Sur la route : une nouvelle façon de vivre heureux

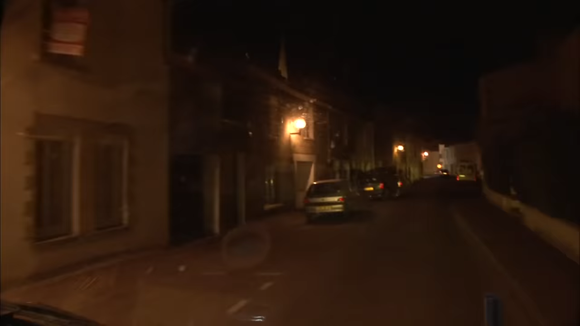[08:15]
à minuit la petite bande arrive enfin à destination c'est bon on va trouver le bled là c'est bon